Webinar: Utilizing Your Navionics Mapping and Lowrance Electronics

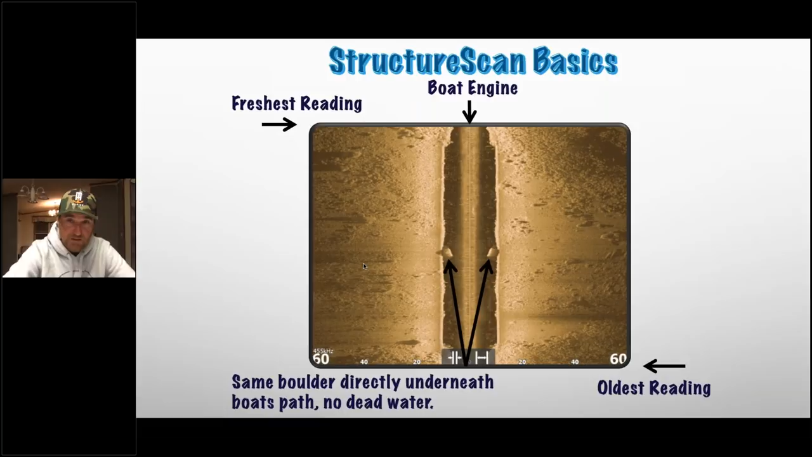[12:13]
boat but I can see it on both sides because I went right over the actual top of it you know here's rocks stuff like that that's basically what I'm looking at when I'm looking at a side imager contrast all everyone always asked me when they buy my boats when they
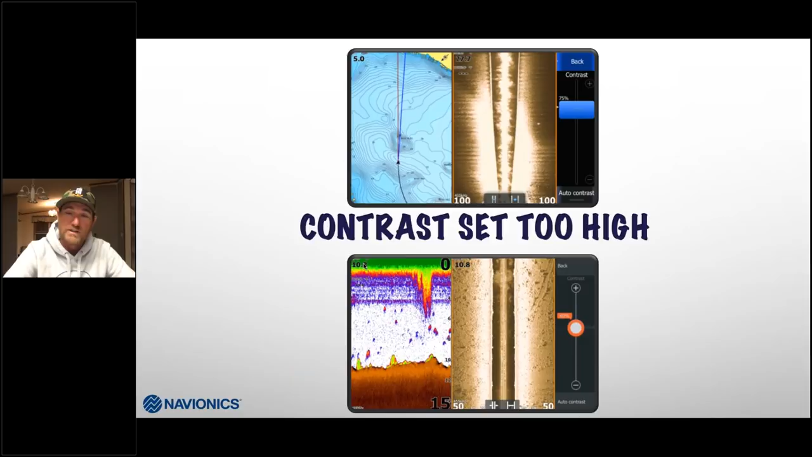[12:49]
much light in this situation right here my contrast is way too high both of them I can't I can't see very good I'm whitening out everything I'm making making it ping back a little bit too strong ideally you want a nice contrast setting right around here I take it out of auto and I just play with it and I'm playing with it every day basically I sit there and I move it back it might just be a degree or two percentage change that I like but every lake's a little bit different how I'm viewing things might be a
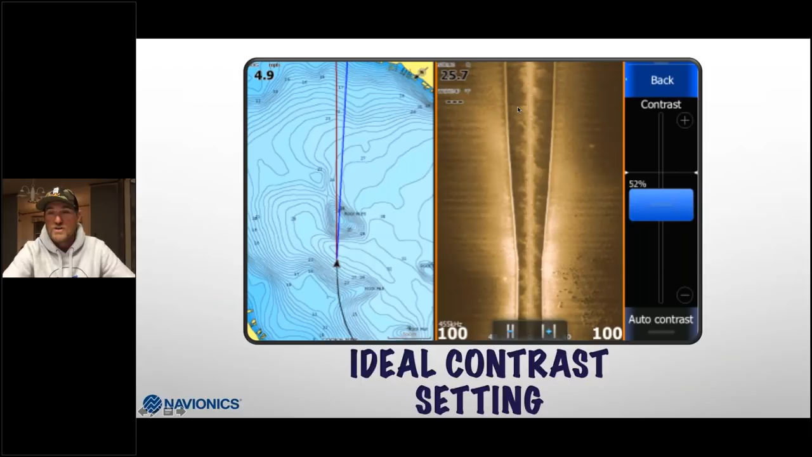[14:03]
instead you kind of got this nice sharp imaging I came off of those rocks sand and now I'm working my way into into more the basin and muck so just my contrast setting I take that thing out auto auto and from there I just kind of switch it around the other setting that I like to switch is gonna involve my traditional sonar I do leave
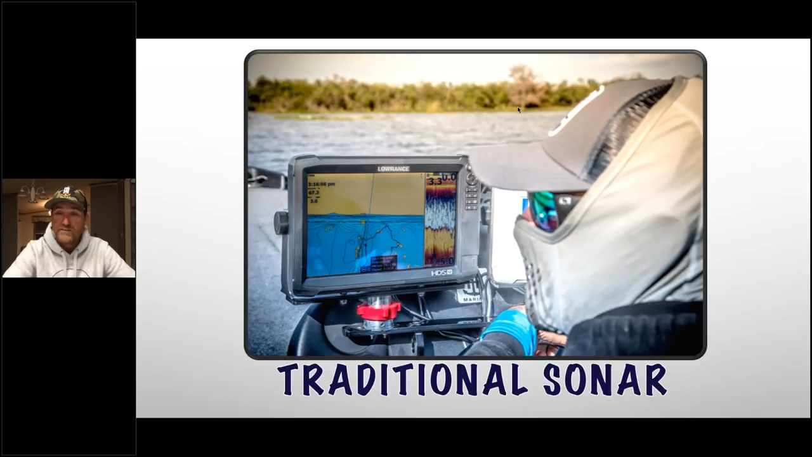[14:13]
all my sensitivity all that kind of stuff I
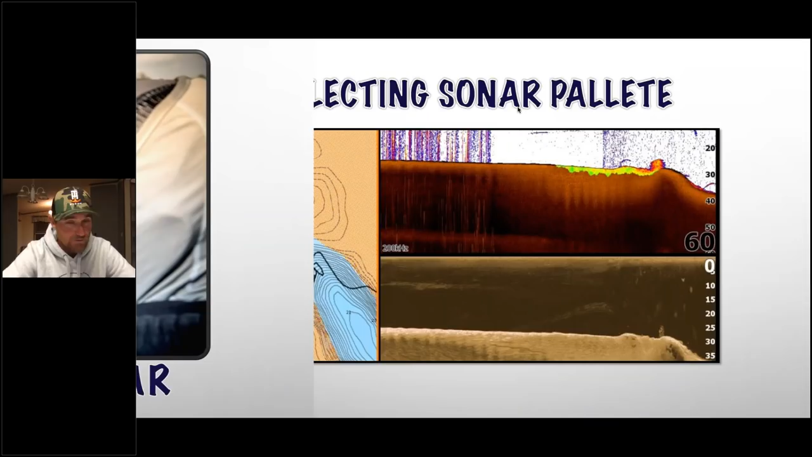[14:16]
leave it right in auto it's perfect you can't mess with Lorant sonar it's awesome but I do change the palette I changed the palette 13 when I select my sonar palette and here's why shell hard bottom that's that's shell right there it shows me hard bottom so so well the same image down below you can kind of see where the rocks are and stuff like that and that little shell bed I wouldn't have caught that shell bed on down scan
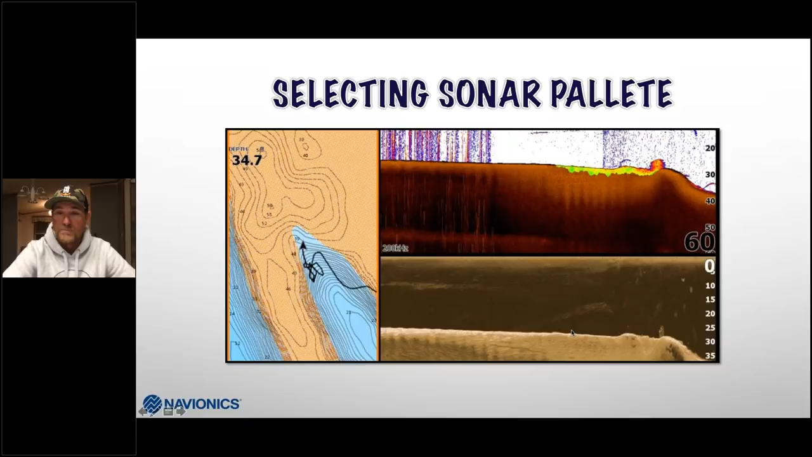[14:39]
but I can catch it with that palette and as I idled over it I can see it's showing me them greens them yellows them oranges them really dark colors indicate really really hard bottom so I changed my palette to 13 and that helps
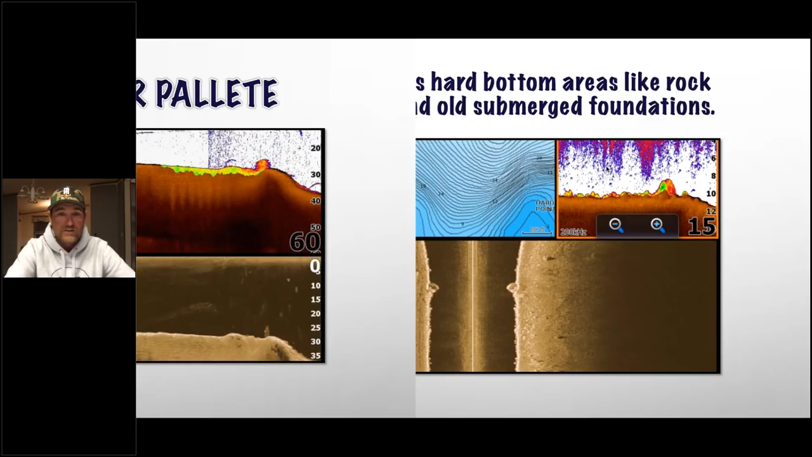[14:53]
if here's here's putting it in even more layman terms for you here's a big old rock you can see the rocks that I was looking at on my side image and this is a great way here again if you're running one unit how you can split your screen up but again these boulders here's that rock here it is there and you can just let me go back
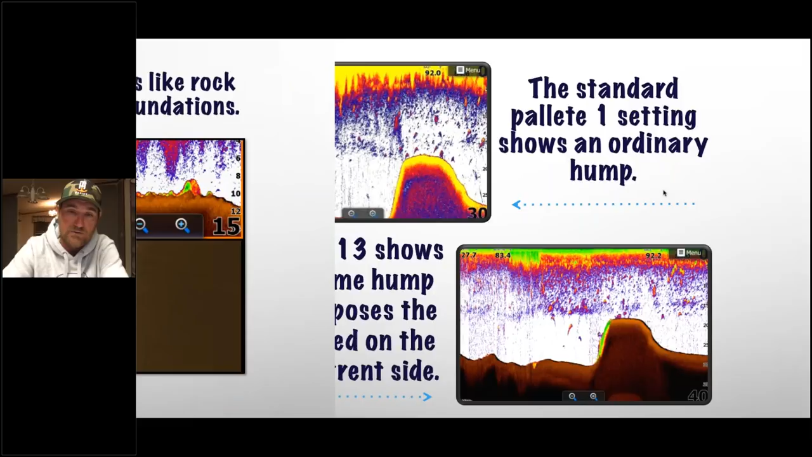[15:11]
real quick sorry about that there's that boulder right here that we see here that bigger rock and these are all these rocks that we're going over right there compared to a shell rock it just shows me that stuff so much better this
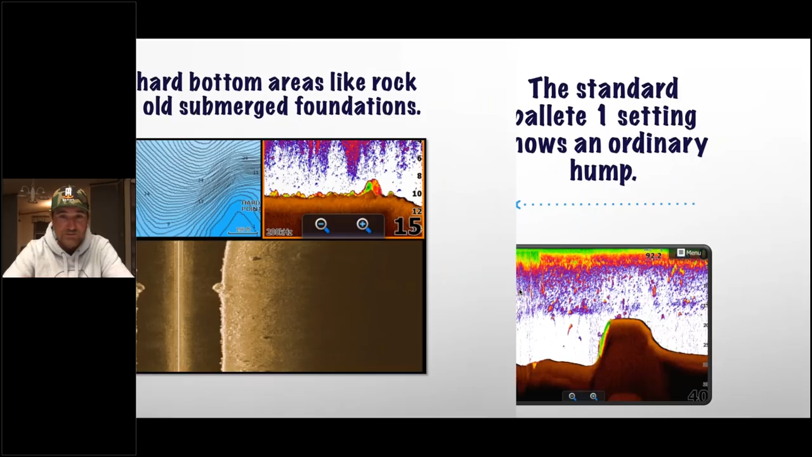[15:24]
one I love this is standard pallet one right here as a Lowrance comes I see most people use that pallet I like it around weeds and stuff like that when I'm fishing grass I generally leave it pallet one but anytime outside of that I switch it to pallet 13 and even now in all honesty I just keep it 13 I know what I'm looking at but if here I ran by this
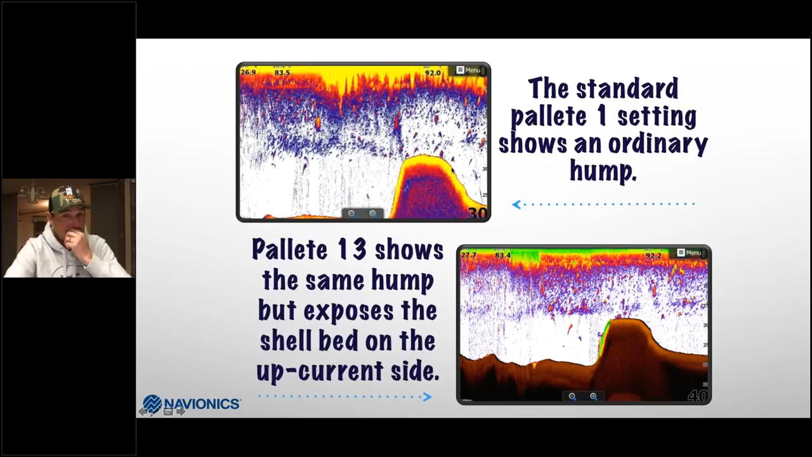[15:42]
hump right here or this this bar whatever you want to call it pile this pump basically idled over the top of it and you really can't see much of difference obviously like what I told you before with contour it has to be somewhat hard I mean it's it's still sitting up and the water can't knock it down but if you look at pallet 13 here on the bottom and that just lit it up on that side that's where the shell bed sitting that's the front side of the current where the current is sweeping across they're keeping it real clean and those fish like to hang out on there again pallet 13 just an awesome setting
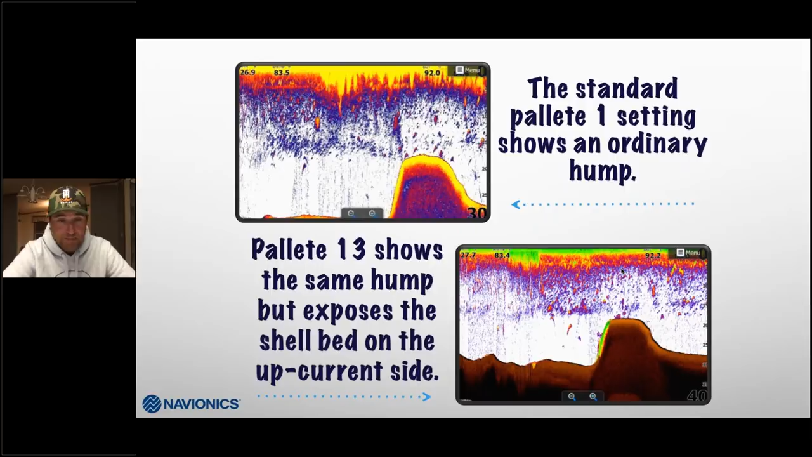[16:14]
we'll talk about some marking some fish before we're just going to jump right into interpretation and we're gonna roll through it start getting into everybody's questions marking fish everyone wants to know
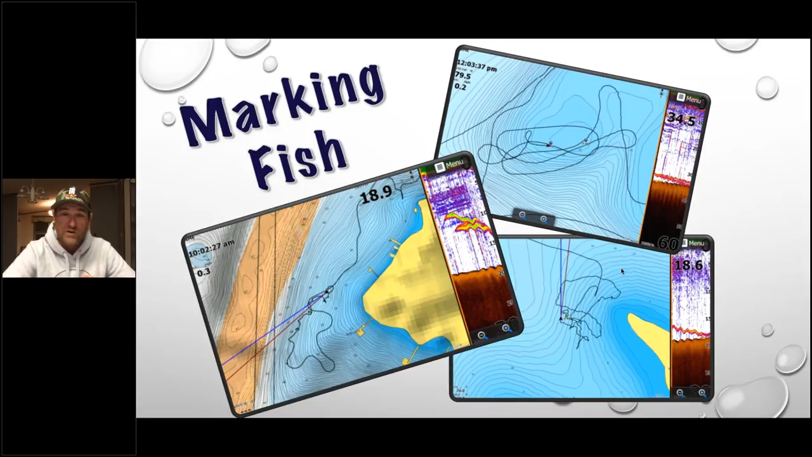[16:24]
about marking fish of course I want to see fish I get pretty excited I'm as confident with my electronics as I am if I'm seeing them through my amphibious sunglasses I mean I if I see a bass I feel like I can catch it well that's exactly how I feel on my electronics except for I feel even more like I can catch it because chances are they don't know that I'm there and in these images they come different ways here that you can actually see the you can actually see the fish but here's a couple on the bottom it actually looks like two to me because it's split right there